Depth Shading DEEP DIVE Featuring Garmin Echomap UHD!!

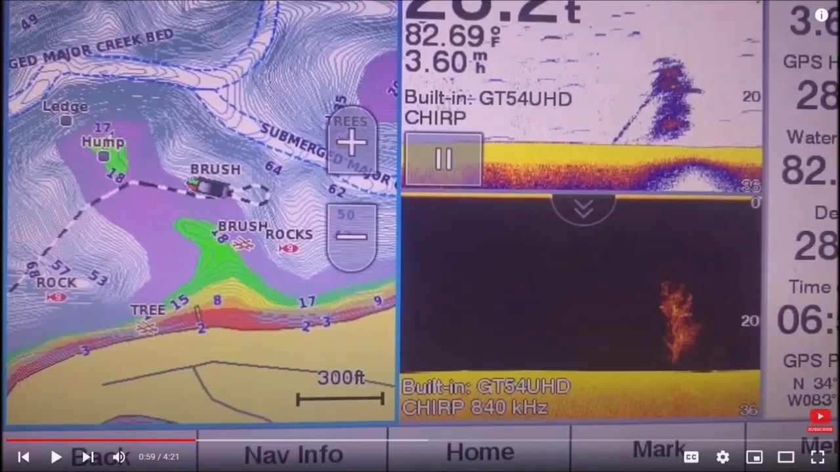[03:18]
We can further narrow down these spots by driving over them and looking for brush or rocks or shell beds that may be on or near them.
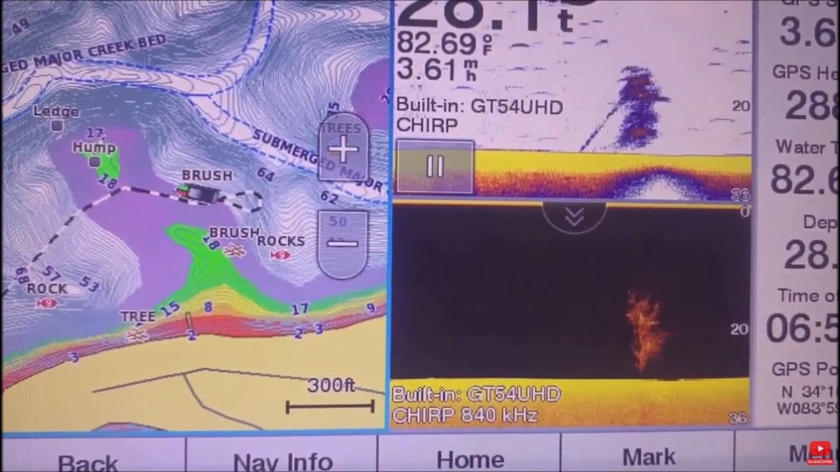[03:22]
On screen: water 82.69°F
Be sure to create a waypoint for these areas so you can easily get back there and have a reference to cast toward.